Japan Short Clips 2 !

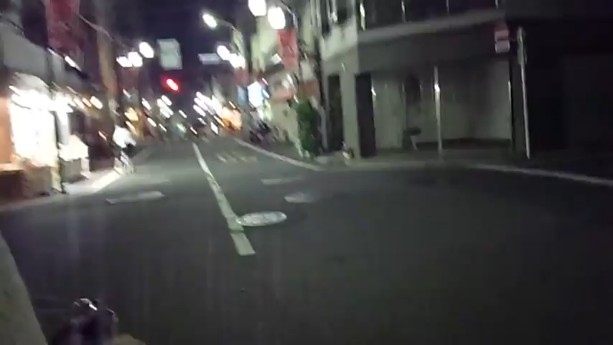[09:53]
Creo que está en rojo, no tiene stop. Voy en el asiento trasero de la bicicleta.
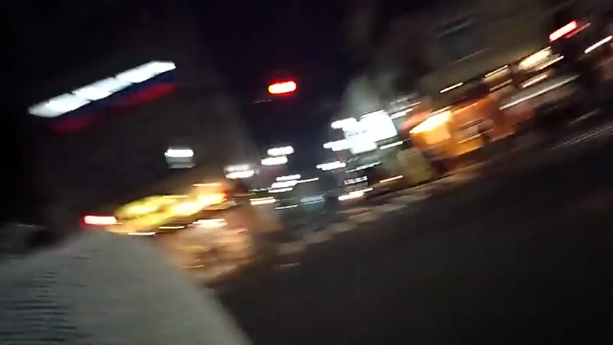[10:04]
Y esta vieja está loca, nos quiere matar. ¿Estás loca? ¿Estás loca?